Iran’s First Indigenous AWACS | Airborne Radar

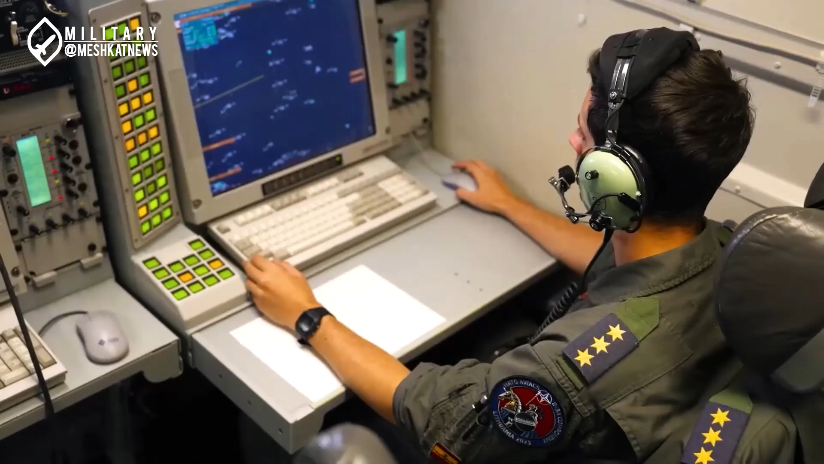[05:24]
circular radar mounted atop the aircraft would allow Iran to achieve a high-end airborne radar platform.
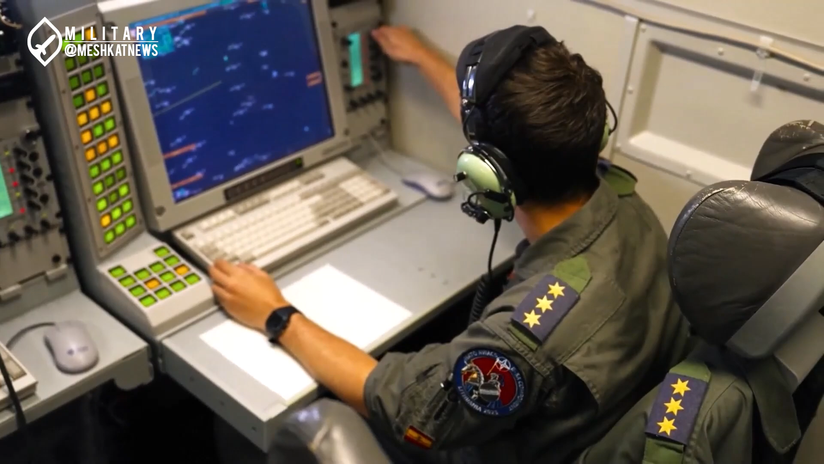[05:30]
Such an aircraft would have a long operational range and endurance,
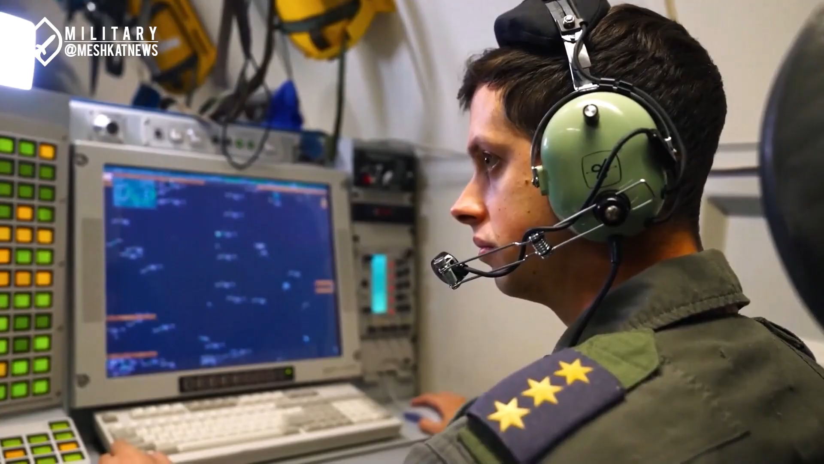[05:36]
a radar system highly resistant to enemy electronic warfare, and the ability to scan vast geographical areas potentially up to 500 square kilometers.